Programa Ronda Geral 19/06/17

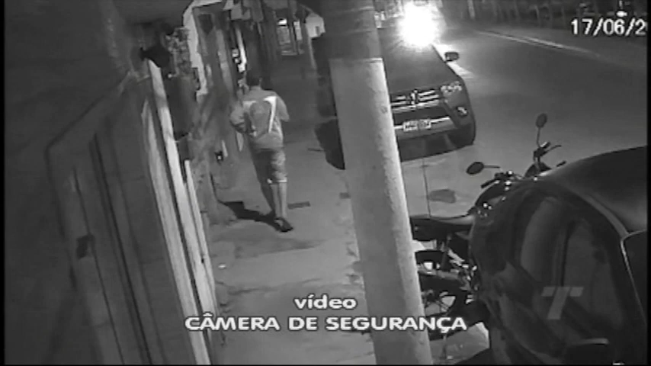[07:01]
Pouco antes das nove da noite, um rapaz caminha tranquilamente pela calçada. Mas ele está meio desconfiado.
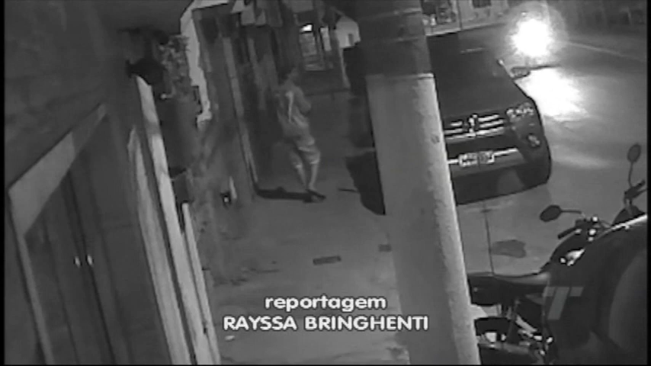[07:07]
Olha para trás, de um lado para o outro. Vendo que a movimentação na rua é calma, ele decide voltar.